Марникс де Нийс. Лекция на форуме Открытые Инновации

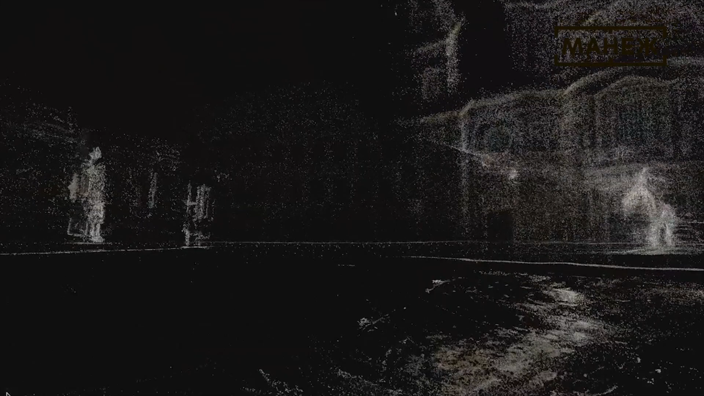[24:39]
которых я пытался объединить в нечто единое целое.
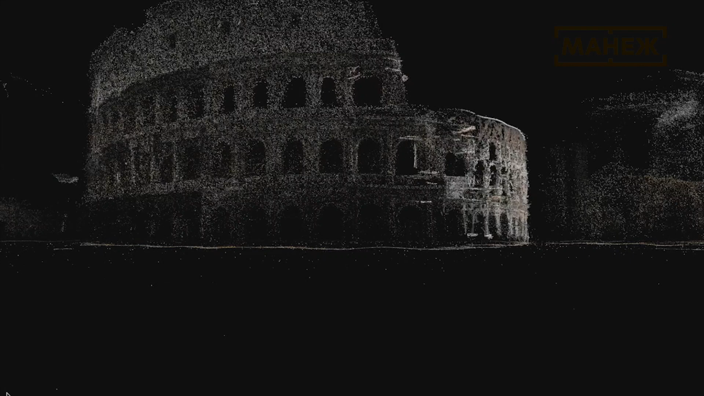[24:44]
At the same time, it's also not a very attractive job to shoot all these locations, make another 20,000 photographs and reconstruct them.
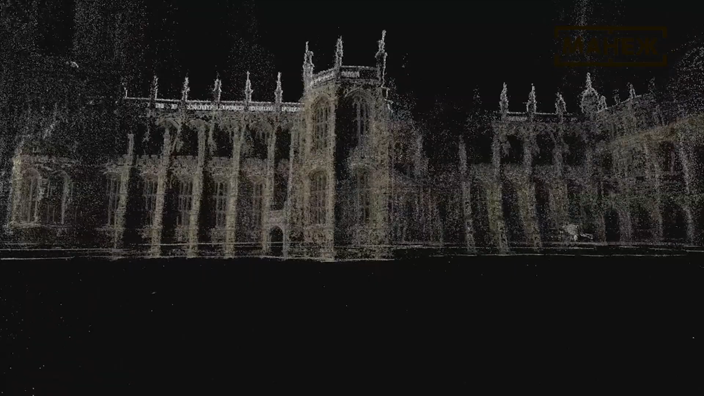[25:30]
Поэтому мы с помощью GPS определили самые интересные места, выделили их и попытались слить в один такой конгломерат.
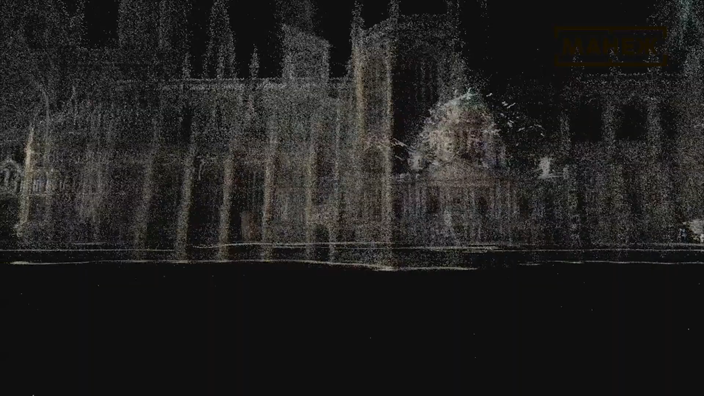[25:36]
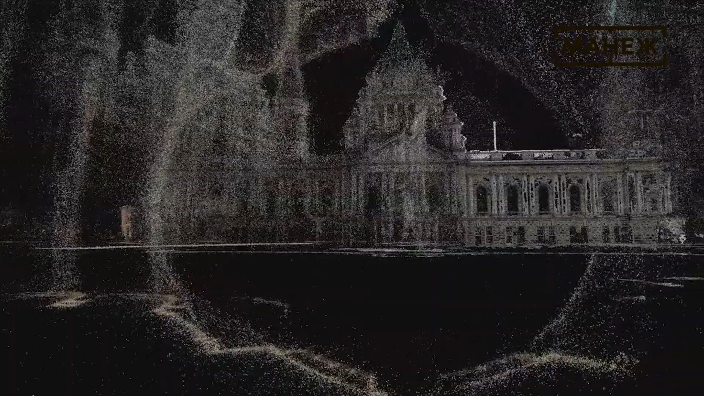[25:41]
We looked at collective photo sharing websites like Flickr and Facebook and also a little bit on Google Images.
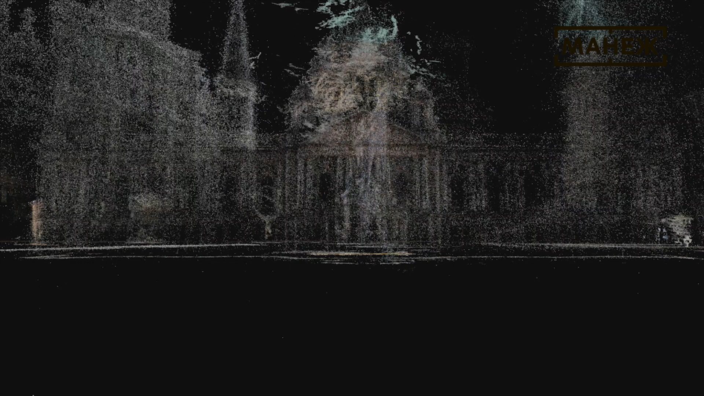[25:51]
Мы использовали такие источники, как Flickr, Facebook,
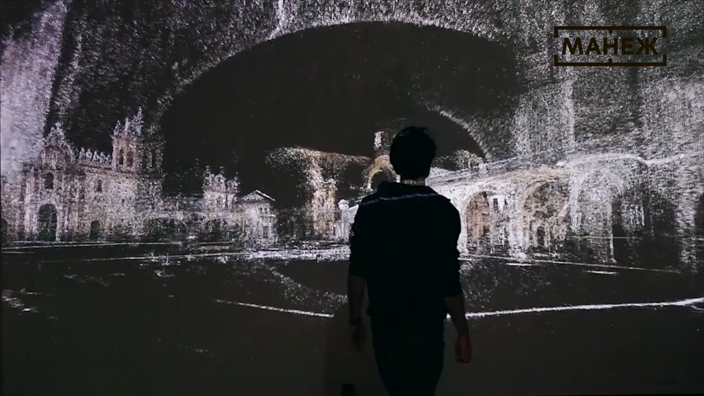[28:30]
Конечно, это была очень сложная работа. Перевести эти изображения в 3D, и мы потратили примерно год,
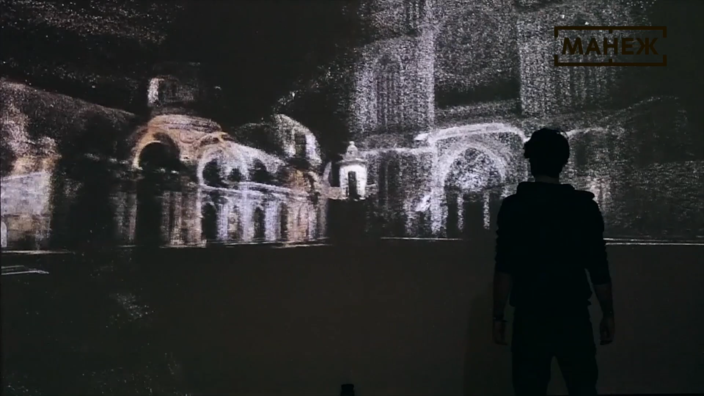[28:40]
работая вместе с организацией V2, чтобы сделать это.
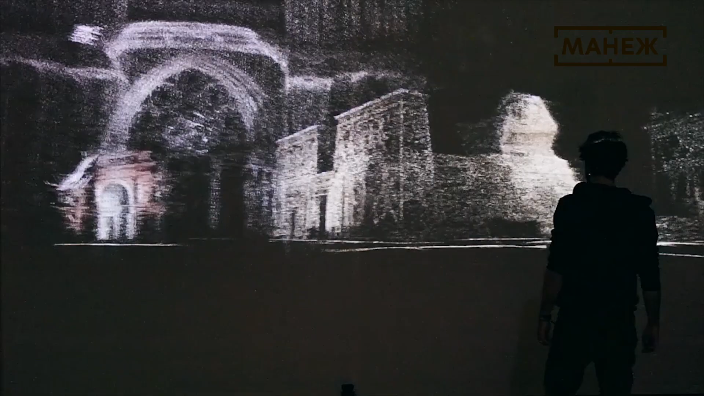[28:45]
Должно дать вам представление о том объеме работы, который мы провели целый год.
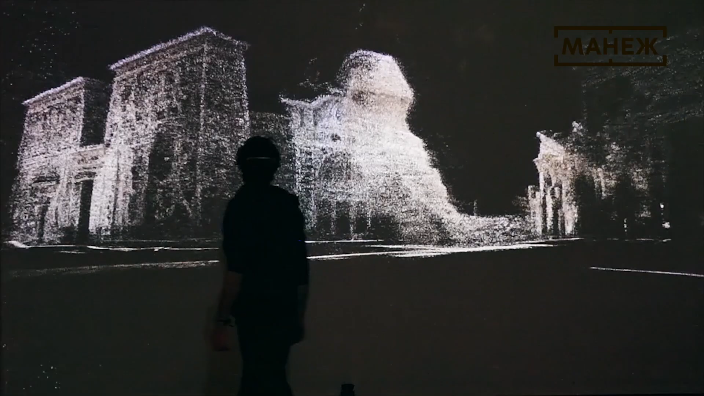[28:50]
Мы занимались только тем, что сначала разрабатывали соответствующую технологию, поскольку существующие технологии не позволяли
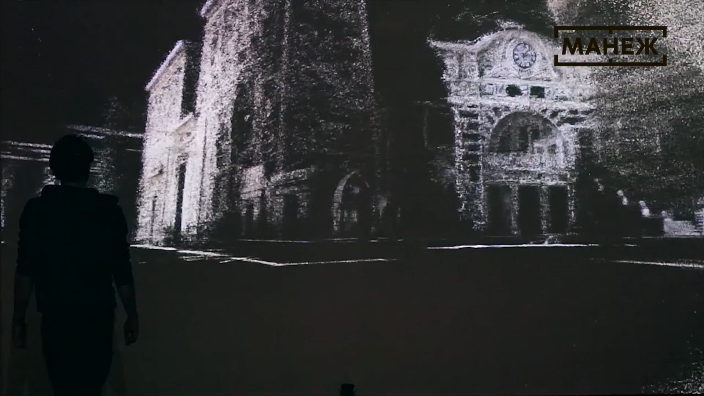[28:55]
нам достаточно быстро и аккуратно переводить это все в 3D.
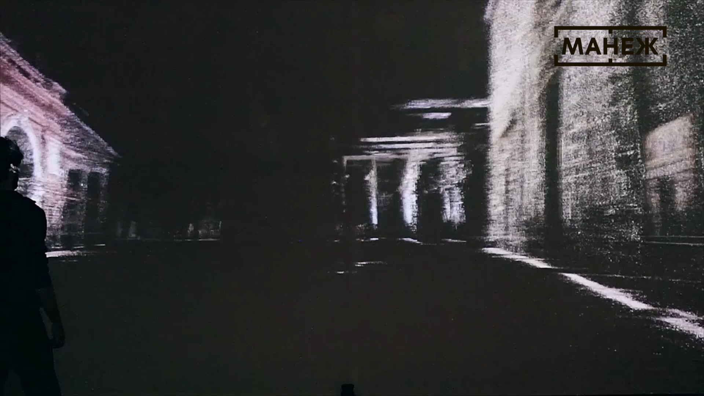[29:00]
Пришлось изобретать собственные программы, что мы, собственно, в конце концов и сделали.
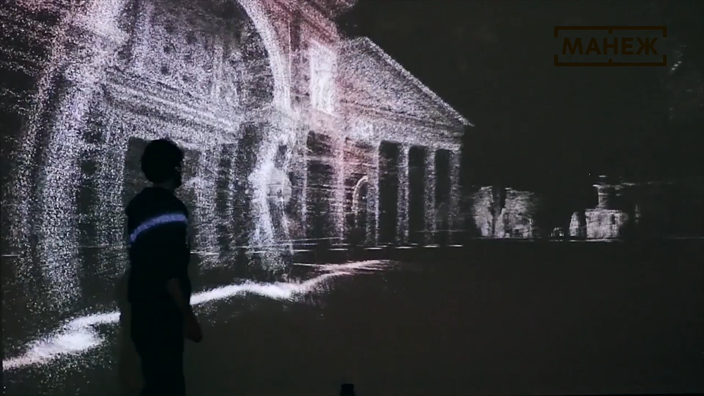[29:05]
Maybe an interesting technical detail for the technicians under us,
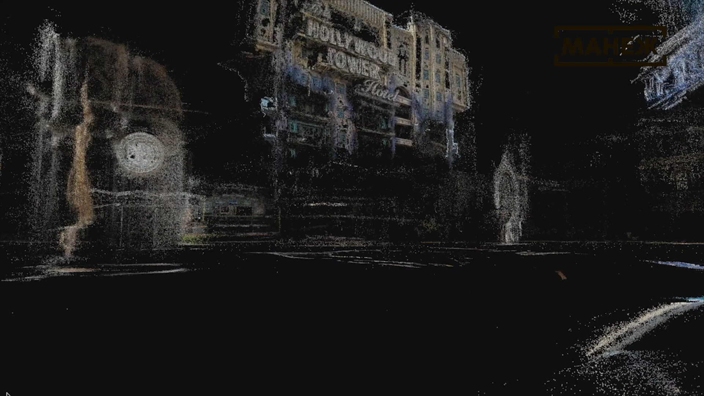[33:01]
Have a look at the work. It's really on the far end of this booth. Please navigate through the world, investigate what you can all experience and see there.
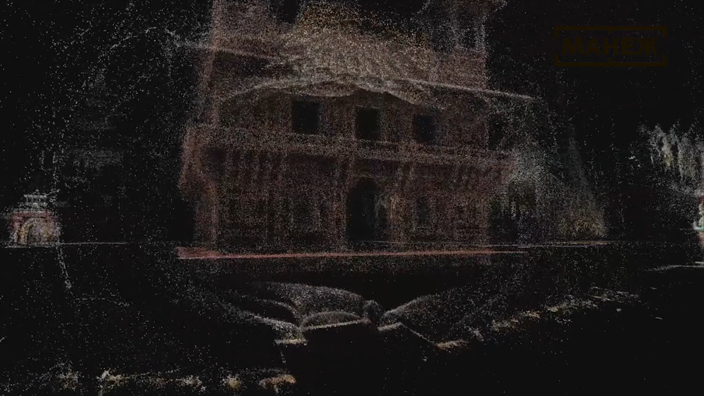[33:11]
There's an enormous amount of detail in there,
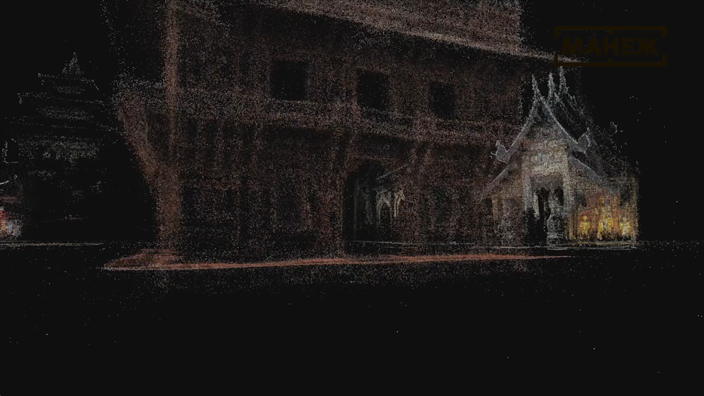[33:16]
and even if I walk through this world, sometimes it loads details I've never seen before. Я очень рекомендую вам пройти в дальний конец соседнего помещения, где вы можете для себя убедиться.